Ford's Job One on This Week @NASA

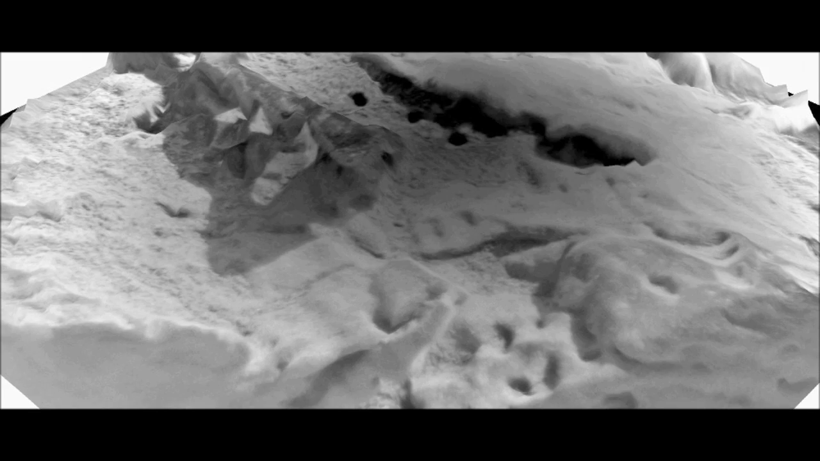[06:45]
In addition to composition, we've also been able to make a three-dimensional model of the surface of this target using images from the remote micro-imager part of ChemCam.